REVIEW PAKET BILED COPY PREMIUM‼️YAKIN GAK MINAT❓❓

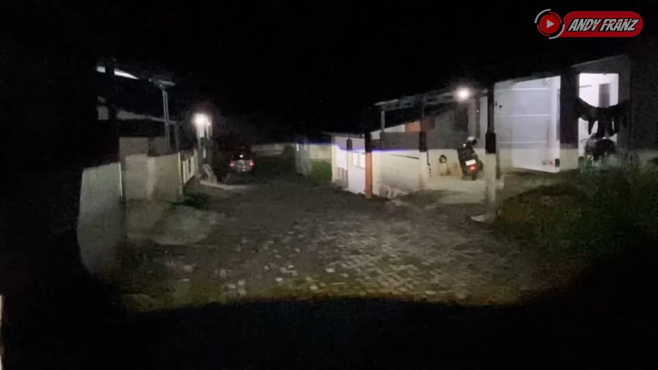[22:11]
sangat terang banget cahayanya padat detail samping-samping juga sangat worth it parah ini boy yang CR7 lewat yang M3 lewat